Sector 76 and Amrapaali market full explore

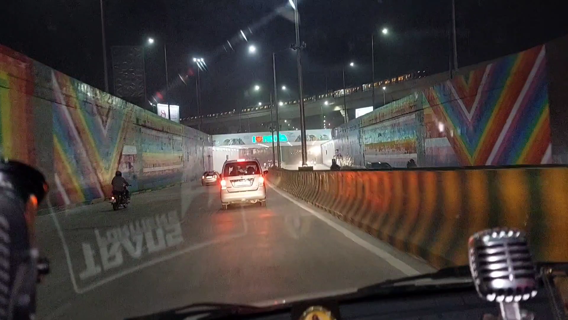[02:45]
और ये यहाँ पे आप देख सकते हो लिखा हुआ है आई लव नोएडा, ये हार्ट जो है ये देखो कितना बढ़िया आया है कैमरे में।
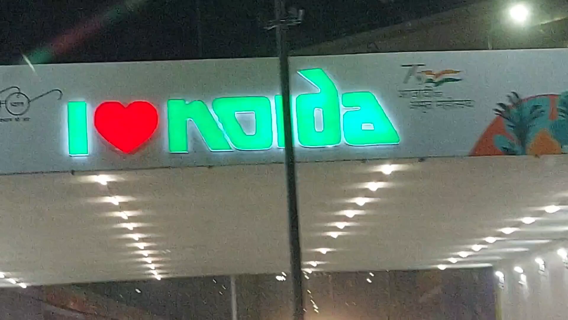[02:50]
और ये है अभी फिलहाल रोड जिस पे हम चल रहे हैं,
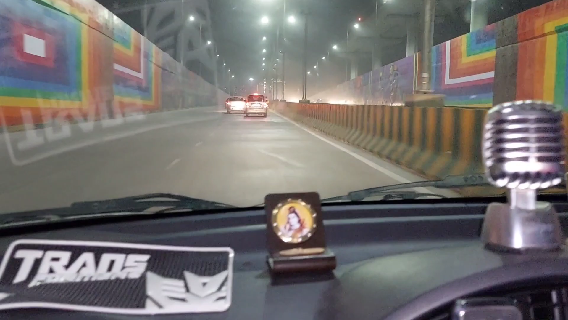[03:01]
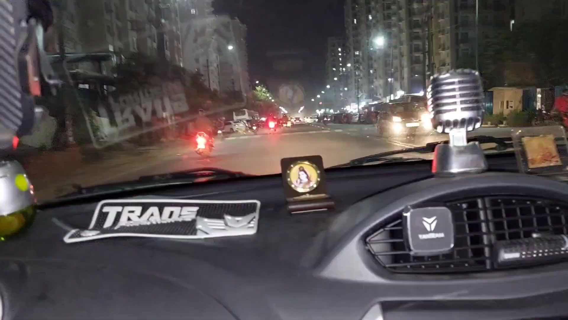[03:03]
तो गाइस अभी हम जो है आए हुए हैं सेक्टर 76 में, जो कि यहाँ पे मार्केट लगी हुई है, जो कि आप देख सकते हो यहाँ पे, अब हम एंटर कर रहे हैं बस।
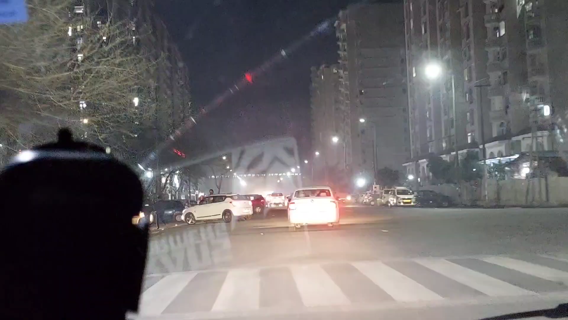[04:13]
ये देखो अब हमने यू टर्न लिया, अब हम मार्केट में एंटर करेंगे।
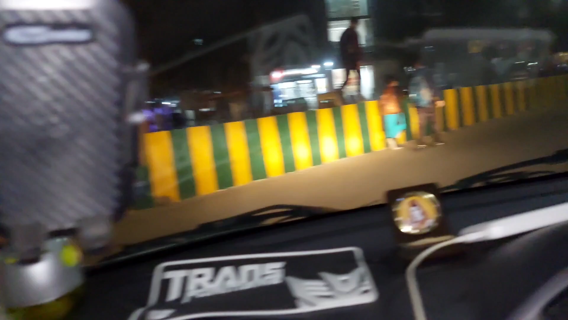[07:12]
और ये है यहाँ की कुछ ऐसी रोड।
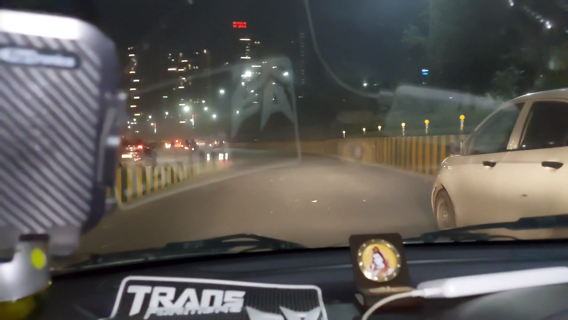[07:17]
और अब हम वहाँ उस मार्केट से चल रही हैं और
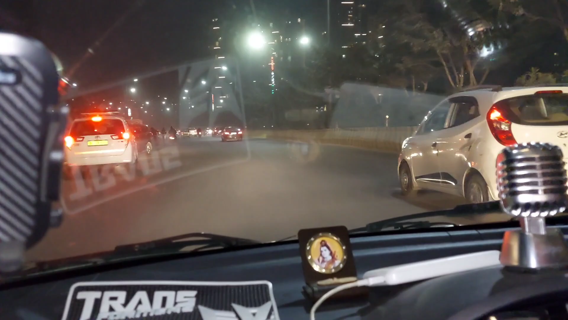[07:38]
तो गाइज यहाँ पे जो ये आप सामने देख रहे हो, ये जो
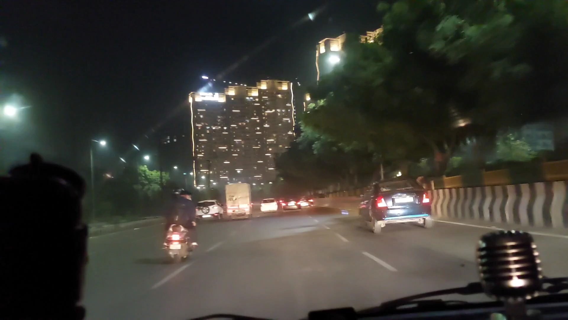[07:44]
सोसाइटी है ये यहाँ की सबसे एक्सपेंसिव सोसाइटी है। और जो कि आप देख सकते हो, ये आप लोगों को देखने में पता ही चल रहा होगा, कैमरा इतना बढ़िया ज़्यादा फोकस इसलिए वजह से भी नहीं कर रहा है क्योंकि फ्लैश है और सामने लाइट है।